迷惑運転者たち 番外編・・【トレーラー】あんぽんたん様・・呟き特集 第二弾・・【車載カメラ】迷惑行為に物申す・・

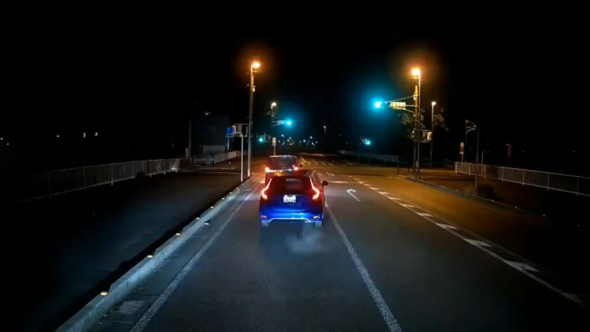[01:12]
たたたちょっとぐらい待ちなよ。漏れそう？おむつ履いちゃいな、おむつ。ナンバー何跳ね上げちゃって、何？
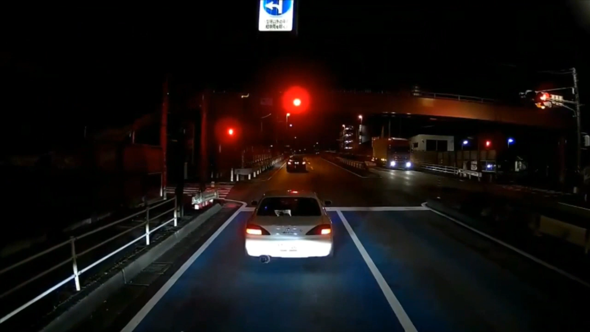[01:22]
バレないようにしてるつもり？あれな。
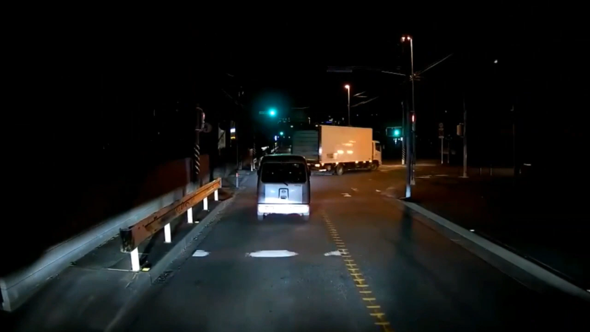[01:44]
おいおいおいおいおいおいおいおいおい、なんとこした、
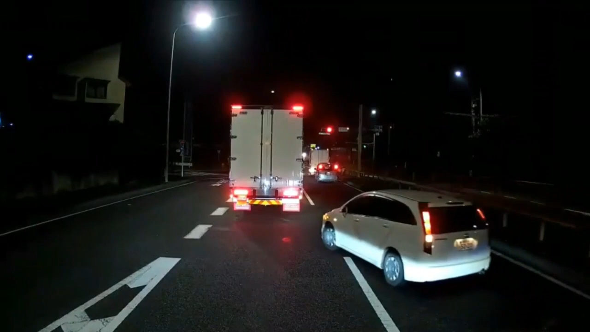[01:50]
どうした、
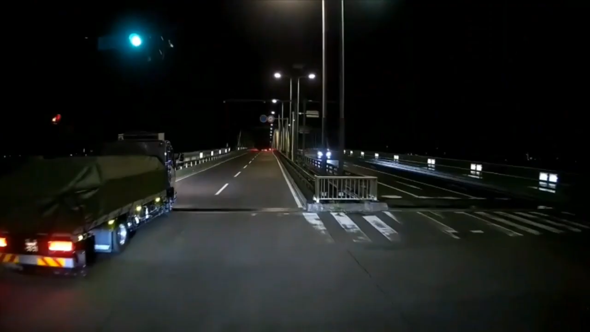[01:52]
おお、自転車引くぞ、おい、恥ずかしかったのか、何俺にガン飛ばしながら、ね、おそこを渡るの、俺に対して、どこだ、家どこだ、ほら、え
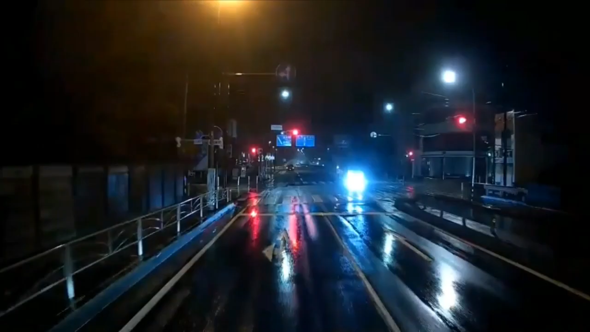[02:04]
っ、おお、赤だよ、赤、おい、あ、プリウスだ、あープリウスか、黒プリだったらあれか、
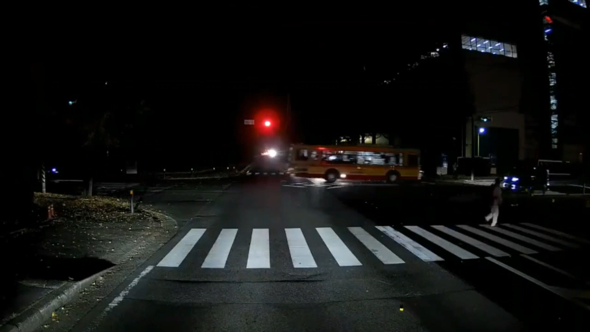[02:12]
信号無視にならないんだよね、それね。ながらスマホだ、ながらスマホ。歩きスマホか。あら、また出たよ。よーし。おいおいおいおい。おい、ここで入ってくるか、おい。あー、なっとな。そっち行っちゃうの、これ。どうしたの、落ち着いて、落ち着いて。バカだねー。
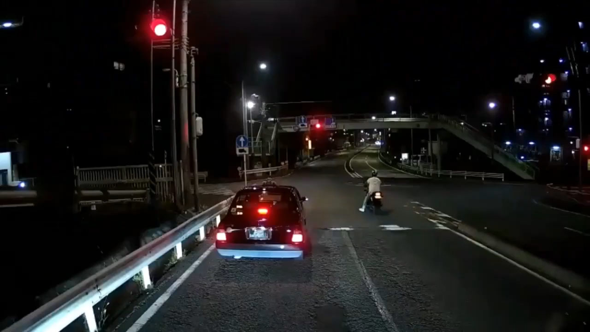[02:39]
おいおいおい、赤だよ、赤。かっこ悪いよ。あーだ。